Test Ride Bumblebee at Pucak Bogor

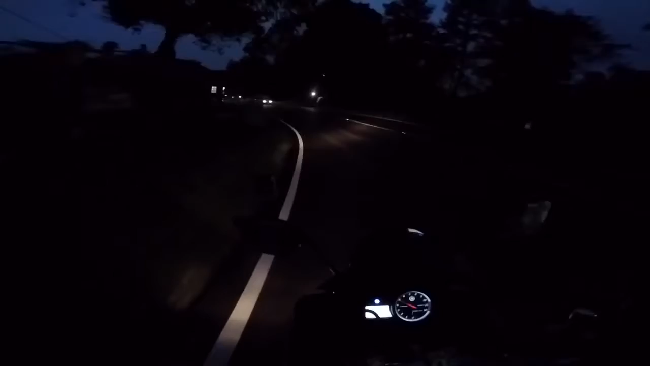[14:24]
Oke guys, bisa kalian lihat sendiri ya. Hari sudah mulai gelap. Kondisinya gerimis tipis-tipis guys.